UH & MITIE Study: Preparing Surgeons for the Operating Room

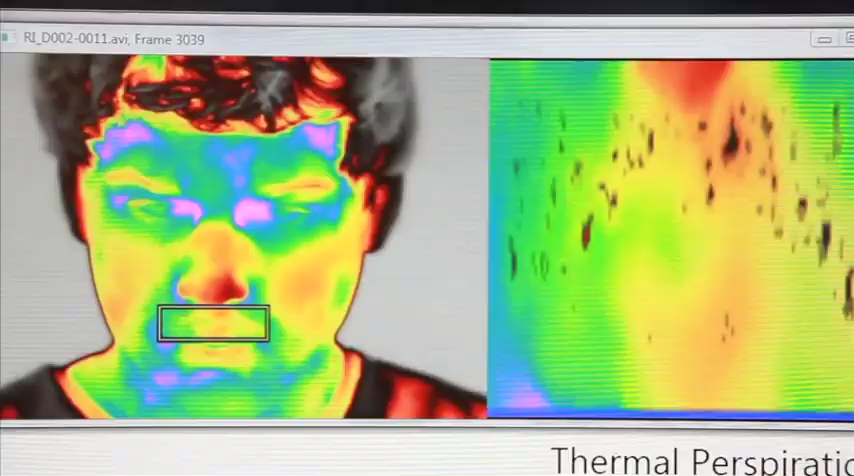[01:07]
Pavlidis and his team developed a new method of using thermal imaging on the face to measure physiological stress and quantify a surgeon's performance.